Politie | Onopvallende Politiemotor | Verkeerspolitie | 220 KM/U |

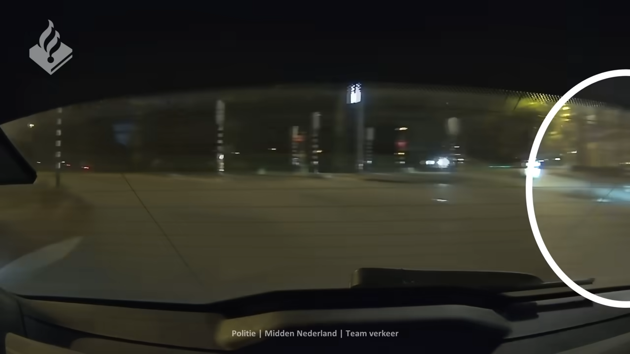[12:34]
En zoals je de beelden kunt zien, zie je deze fietser die de binnenbocht neemt. Dus de collega's dachten, nou, we spreken die meneer even aan op zijn rijgedrag en uiteraard ook de plaats op de weg.
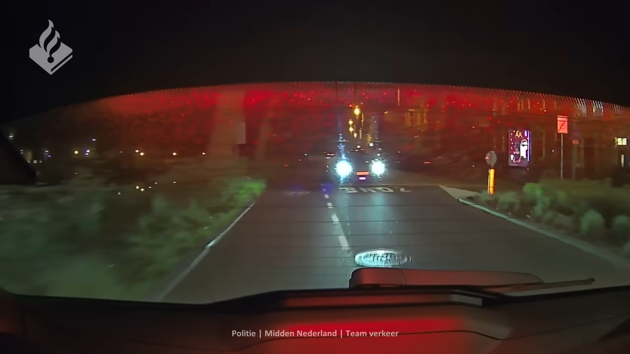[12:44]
Nou, inmiddels hebben ze de fietser en de meneer kunnen inhalen en dacht de collega,
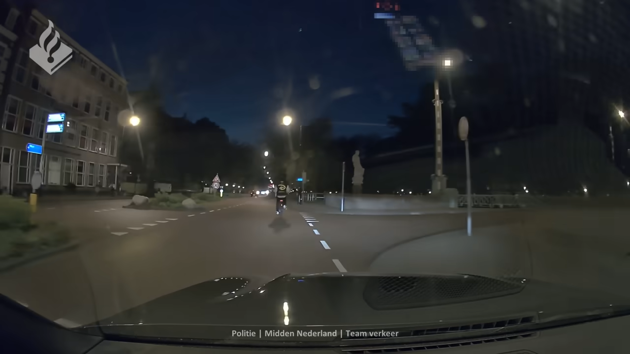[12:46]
nou, dan geef ik stap ik uit, geef ik een stopteken. En tot onze verbazing, of tenminste die van de collega, dacht meneer, doei, daar heb ik geen zin in.